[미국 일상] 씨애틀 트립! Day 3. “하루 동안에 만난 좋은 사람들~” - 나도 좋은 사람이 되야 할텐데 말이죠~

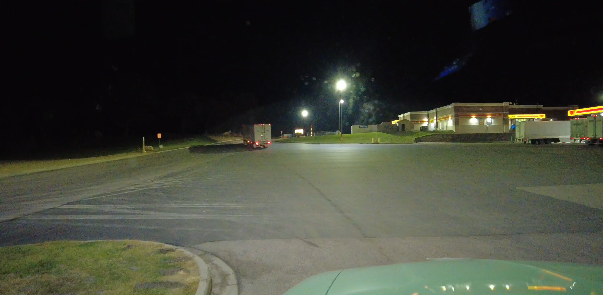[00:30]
새벽 4시입니다. 움직일 시간이 됐어요. 트럭을 앞으로 빼서 기름을 좀 넣고요. 가겠습니다. 기름을 넣는지 보려고요. 23번에서 넣었어요.
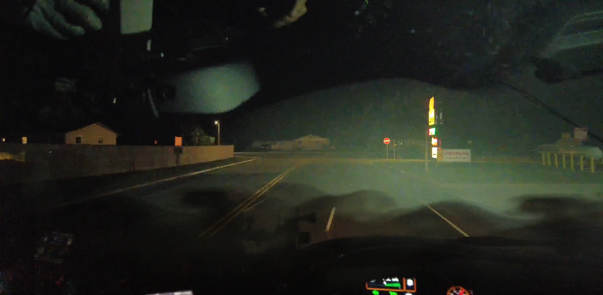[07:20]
가요 갑니다 네 6시 41분입니다 11월 26일 토요일